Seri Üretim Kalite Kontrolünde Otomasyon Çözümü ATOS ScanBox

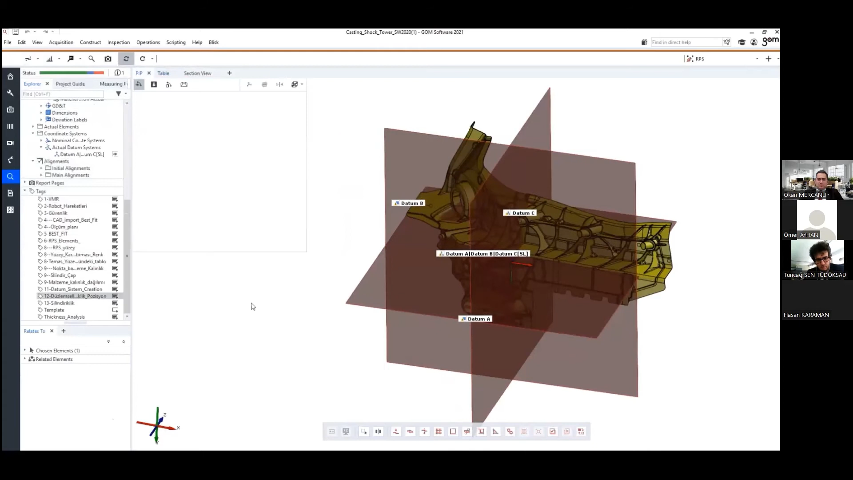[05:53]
Burada düzlemselliğini kontrol edeceğimiz bir Plane ve Pozisyon kontrolünü gerçekleştirmek üzere iki adet konik elemanım var.